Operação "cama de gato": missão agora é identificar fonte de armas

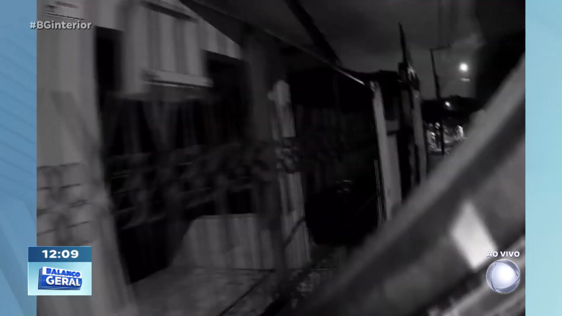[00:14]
Essas imagens mostram a prisão de um homem em Salto do Itararé, município do Paraná de apenas 5 mil habitantes.
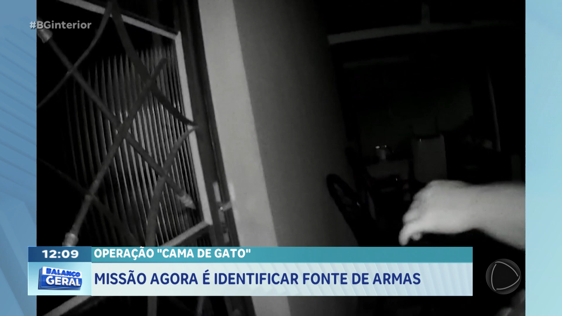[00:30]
deflagrada pela Polícia Civil do Paraná em conjunto com o GAECO, Grupo de Atuação Especial de Combate ao Crime Organizado do Ministério Público de São Paulo. Polícia, mão pra cima, mão pra cima.
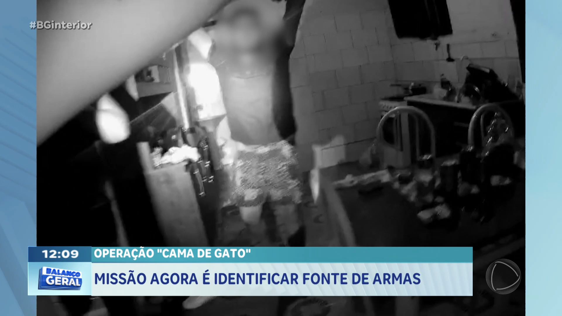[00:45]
Não se mexe, não se mexe. Parada, parada e parada.